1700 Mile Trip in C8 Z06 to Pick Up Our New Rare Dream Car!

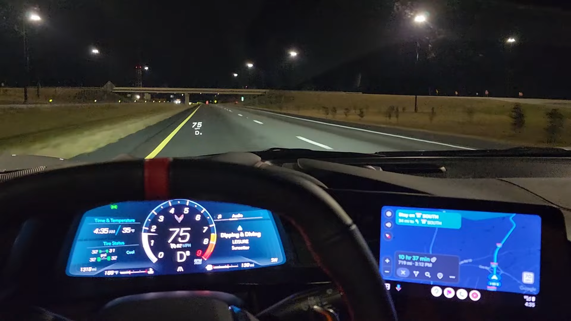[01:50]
We are riding down the road. We got a while.